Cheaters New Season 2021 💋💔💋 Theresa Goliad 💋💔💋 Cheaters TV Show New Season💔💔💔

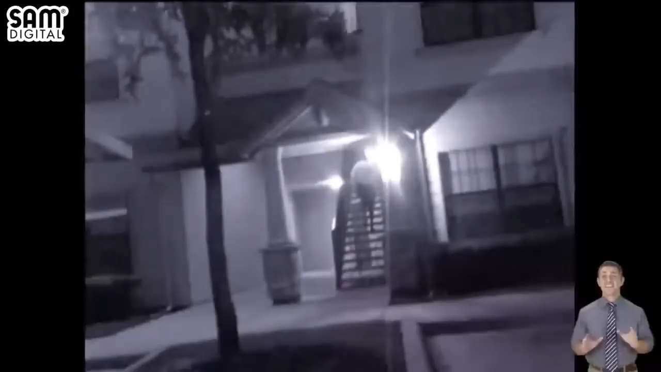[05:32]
Once they disappear inside, detectives close the case and begin to accumulate the evidence for a twice-shy Theresa.
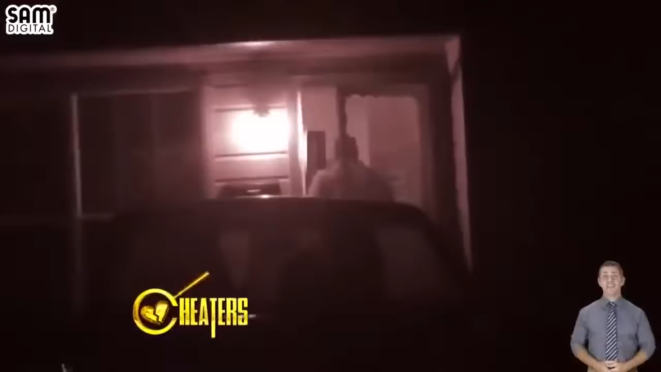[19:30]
A few more hours pass before the suspect and her companion step outside to converse by his car.
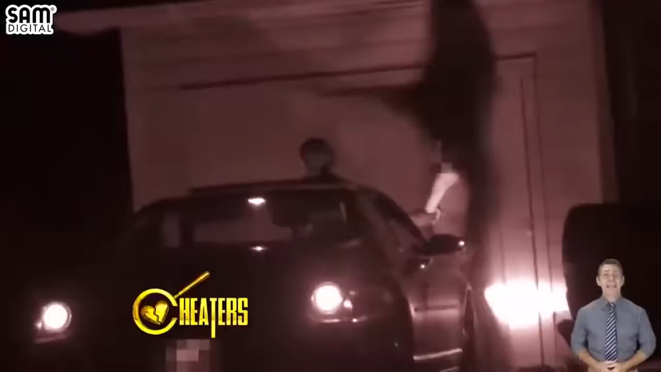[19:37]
Shortly, the suspect says goodbye and returns inside her house while her unknown house caller leaves. Investigation Day 4.
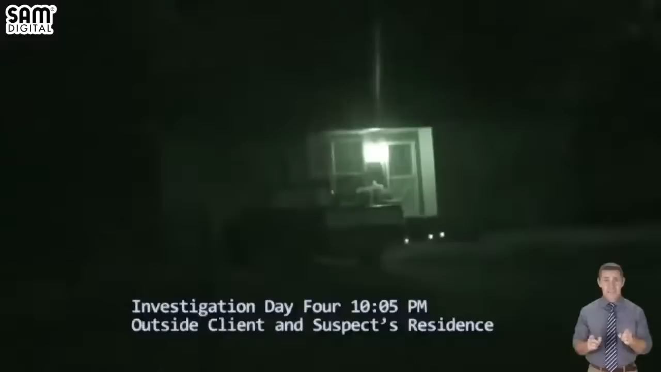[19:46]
Cheaters ops remain in formation outside the suspect's home.
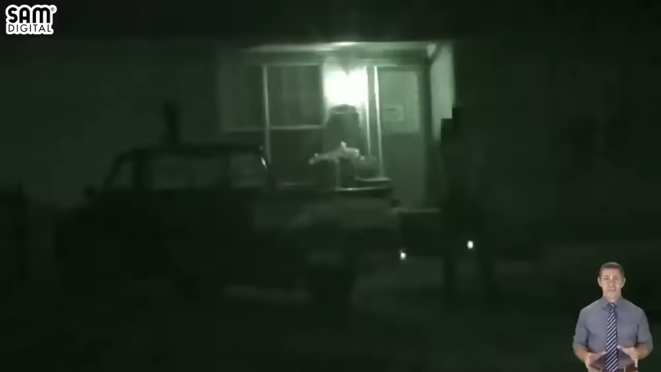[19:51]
With Lavelle still out of town, the suspect decides to have a night out with her new beau.
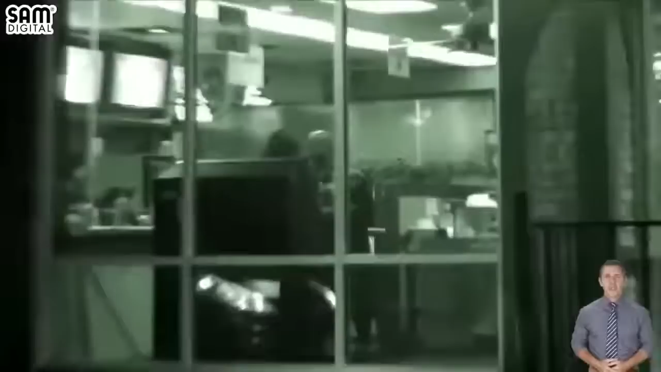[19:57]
Inside the burger joint, The suspect and her companion,
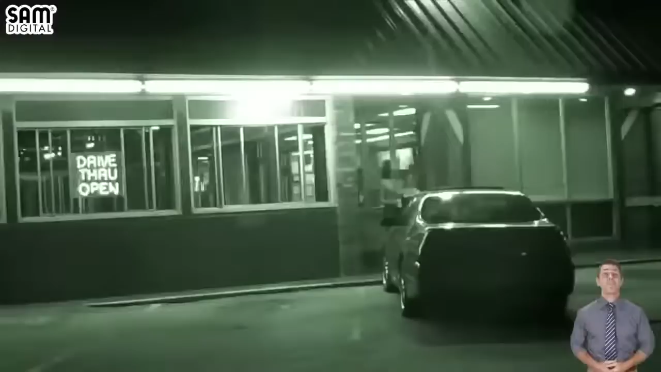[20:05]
The two take their meals to go, heading straight to the parking lot to have an impromptu picnic on the trunk of his car.
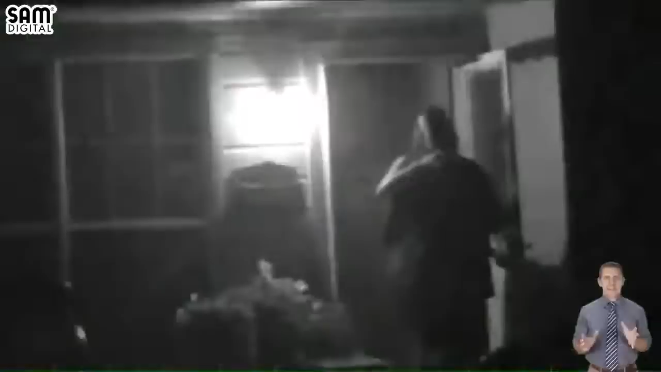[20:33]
Investigation Day 5. Stationed outside Lavelle and his girl's home, a team of field operatives spot Nick pulling into the familial driveway. Little brother McBride rings the doorbell before being let inside. A short time later, both companion and suspect, sharply dressed,
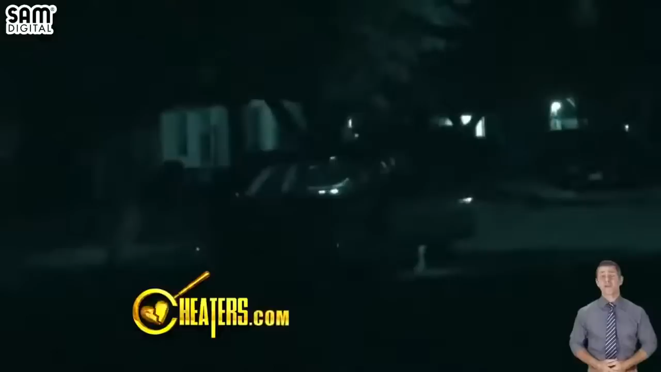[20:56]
exit the house and enter the adulterous suspect's car. Mobile units track the couple to a local club, the Swallow Lounge. Inside, the suspect sits on her new man's lap, giving him an impromptu dance.
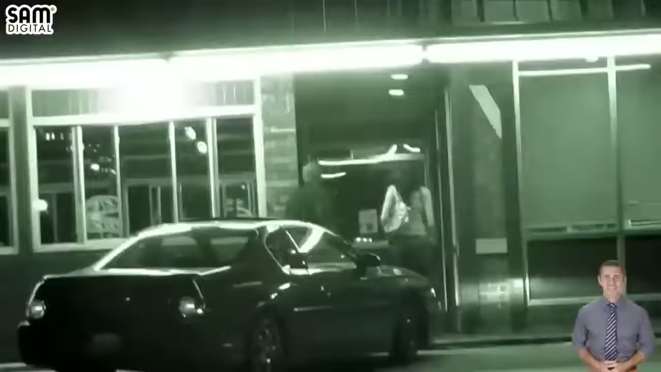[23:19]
They get out of the car, and that's when we catch them together. Oh, my God, dude, that's my brother, man.
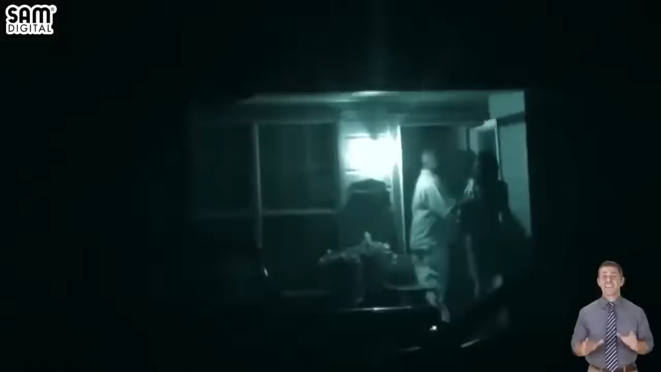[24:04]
You good, man? They arrive at a bar. You recognize this bar at all?